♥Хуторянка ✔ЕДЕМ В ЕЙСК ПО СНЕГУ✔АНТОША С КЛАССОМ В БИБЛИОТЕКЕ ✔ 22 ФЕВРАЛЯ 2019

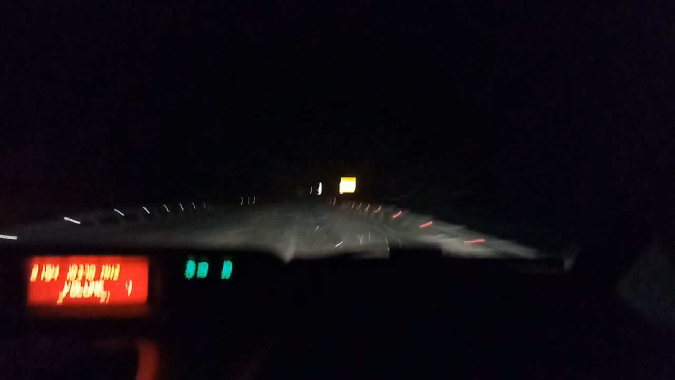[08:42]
Мы едем в Ейск, 21:54, и тут снег. А где мы уже? За Брюховецкую, да, заехали? Каневская. В Каневскую? Ну, здесь сейчас, конечно, плохо видно на камере, но здесь просто супер. Погодка. Надо аккуратно ехать. 22:48, и тут уже мы бы уже на Ейск повернули. На Староминскую.